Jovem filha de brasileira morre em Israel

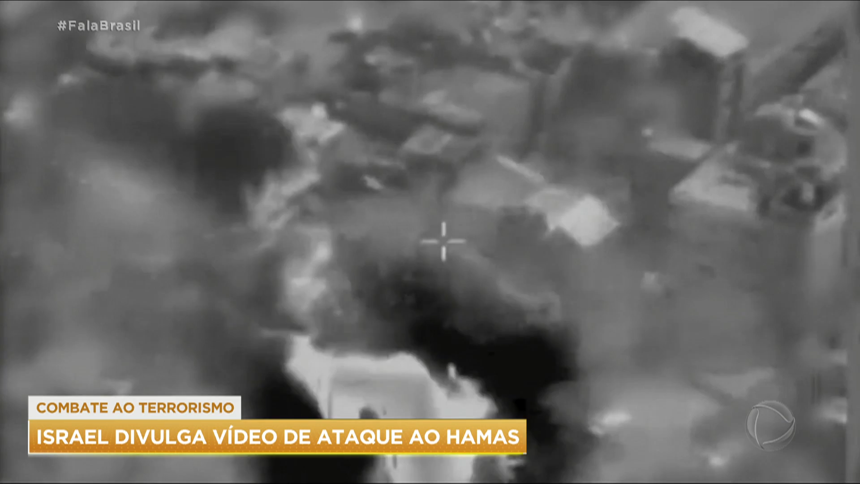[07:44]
É uma instituição financeira que seria usada, segundo Israel, para financiar as atividades terroristas. Durante os bombardeios, um extremista acabou morrendo.
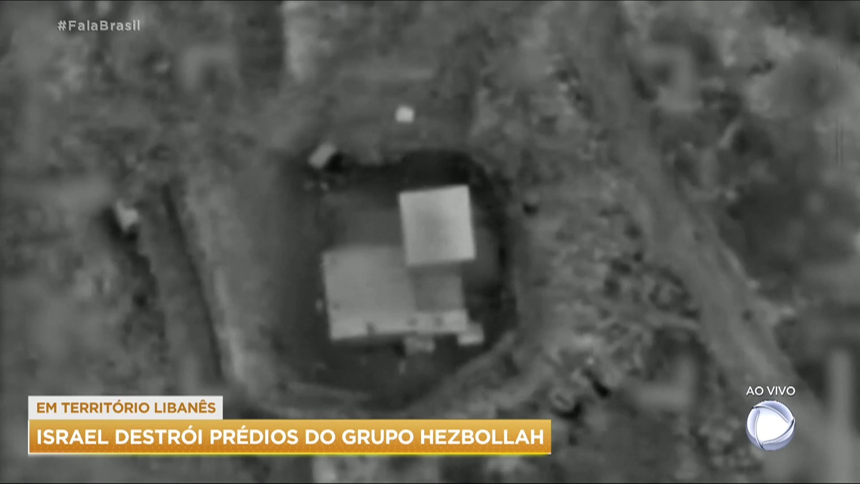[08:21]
E durante os ataques de hoje, quatro extremistas islâmicos foram mortos. Três militares israelenses ficaram feridos.